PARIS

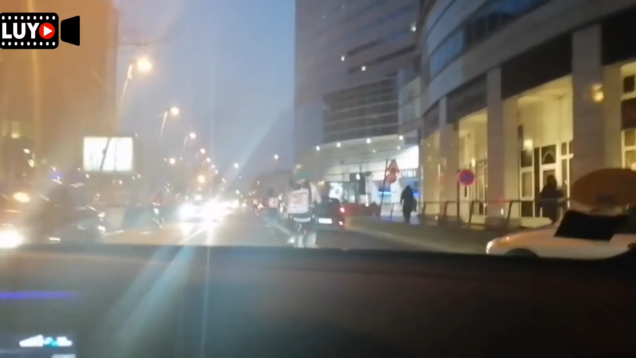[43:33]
con el taxi, ¿no? Efectivamente acá existen los taxis. Ahí podemos ver en la parte izquierda el tablero del taxímetro, que es el que marca el precio a cobrarse, ¿no?
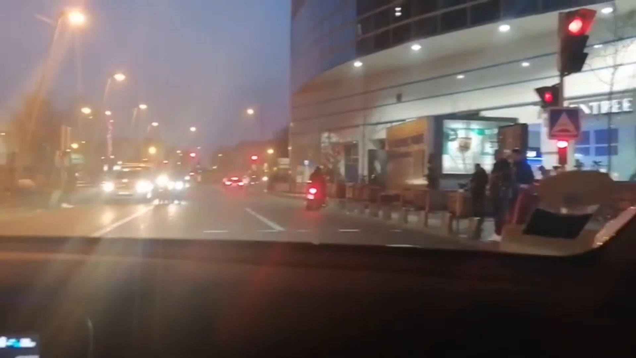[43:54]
Bueno, ahí está el tablero.
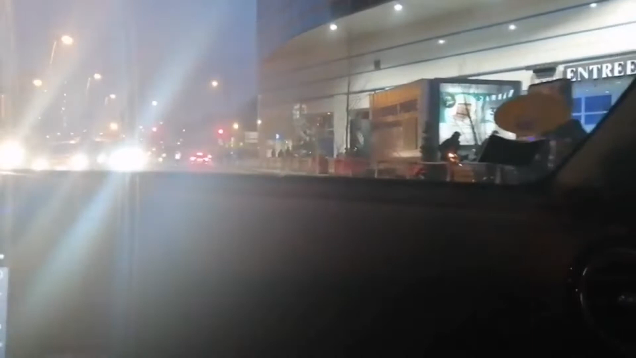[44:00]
El semáforo ya está en verde. Pues les comento que trasladarse en taxi
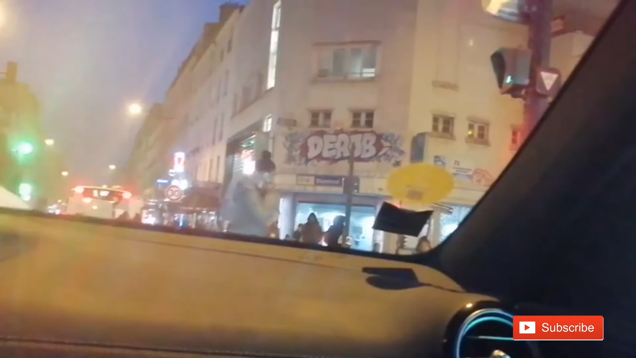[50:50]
país a país. Nuevamente el semáforo nos detiene acá. Pues acá sí se respeta mucho el pase peatonal, ¿no? Ahora sí ya se mueve el vehículo.
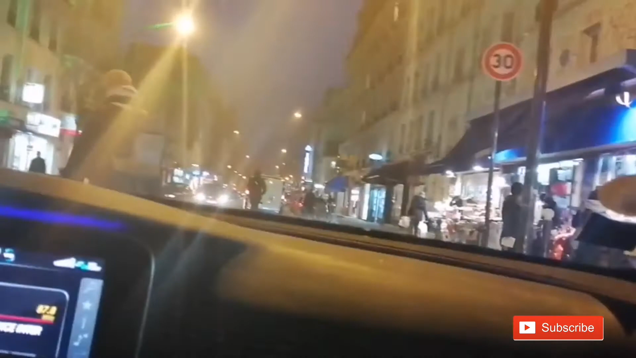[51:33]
Estamos acá apreciando el GPS del celular. Pues acá hay edificios muy grandes. Definitivamente París,
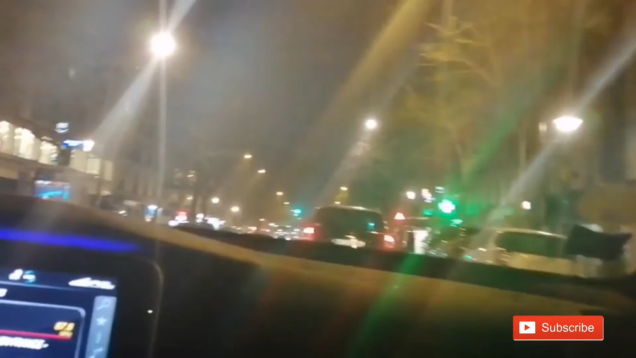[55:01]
Ya llegamos hacia nuestro hotel, el Hotel Confort, acá en el centro